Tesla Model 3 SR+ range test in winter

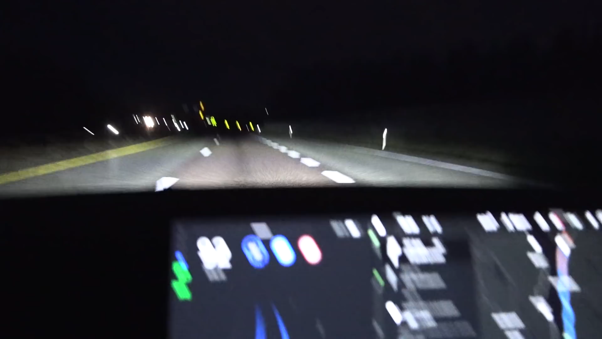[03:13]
So we have to cruise at 92.
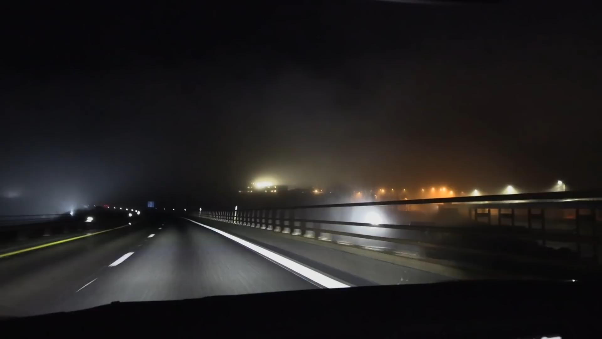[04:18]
Wow. This is so cool. There's some fog. Well, I like pollution, but where is this interesting, well, this is, uh, uh, at least I've shown you guys. Now we have wet roads, maybe a slight rain also, or I don't know, but there's plenty of moisture on the road, but not soaking wet, but typical, uh, Norwegian, uh, winter weather.
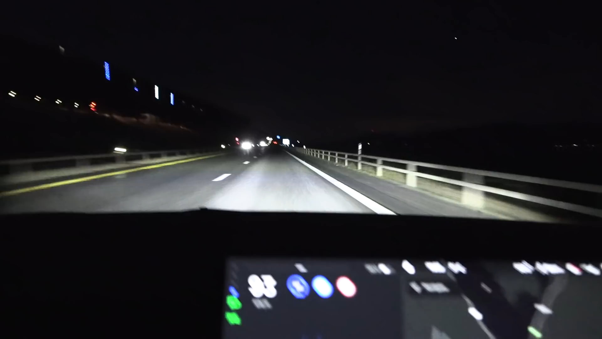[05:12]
okay but you see right now uh consumption is 144 wow man this thing is efficient yeah